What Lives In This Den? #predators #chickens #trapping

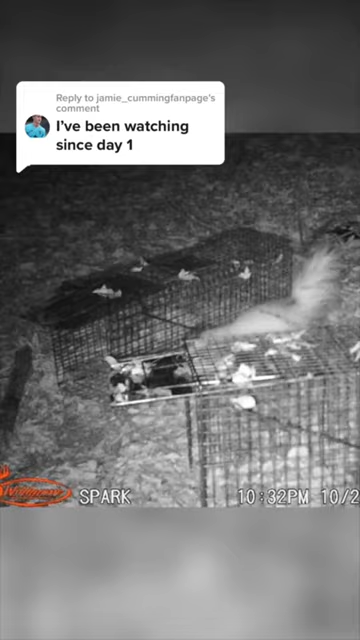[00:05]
Out of all the predators that we've seen and trapped, I'm not sure what or if anything is still living here. We placed a trap almost immediately in front of the den and put a trail cam on it.